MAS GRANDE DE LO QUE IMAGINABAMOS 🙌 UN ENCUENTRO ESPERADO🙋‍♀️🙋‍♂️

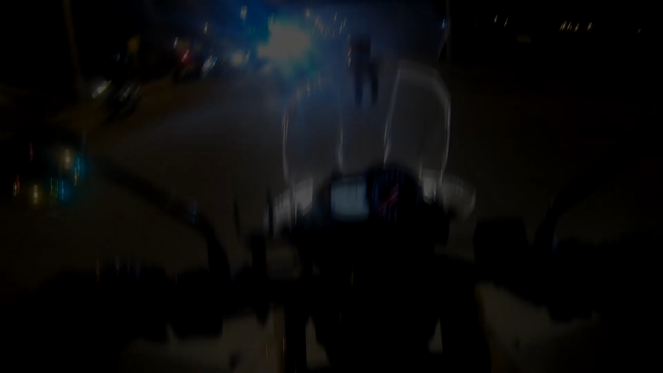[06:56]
Quiero separar la costa de mi río. Nos estamos yendo a la casa de Garrido. Nos invitó a comer unas pizzas ahí en la casa.
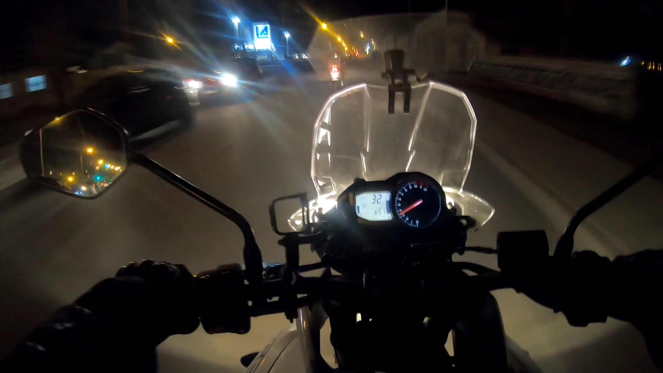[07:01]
Así que bueno, estamos asombrados con lo grande que es esto. Vemos luces para todos lados, nunca nos imaginamos que era tan, tan grande. Pensamos que era aquello nomás, obviamente estábamos re equivocados. Impresionante el tamaño que tiene esta ciudad.
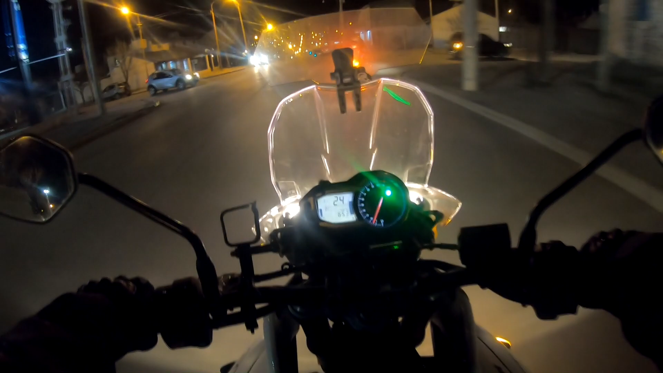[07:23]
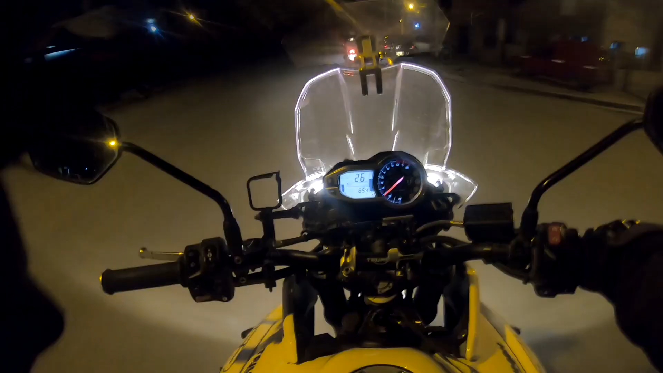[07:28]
Son más o menos las 9 y algo de la noche y está fresquita la noche, pero está linda. No hace frío. Mira para allá, impresionante.